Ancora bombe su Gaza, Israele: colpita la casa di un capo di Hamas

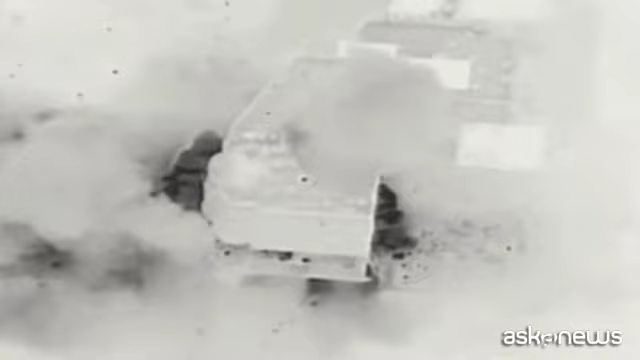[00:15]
è stata colpita anche la casa del comandante militare di Hamas, Mohamed Deif.
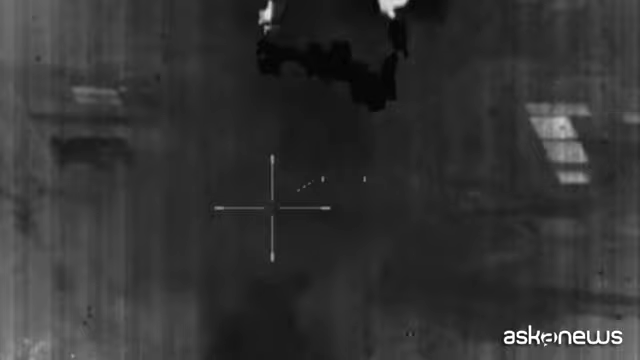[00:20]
Sarebbero rimasti uccisi il padre, il fratello, i figli e altri parenti. Più di 260.000 persone, secondo le Nazioni Unite, sono state costrette a fuggire dalle loro case nella striscia di Gaza,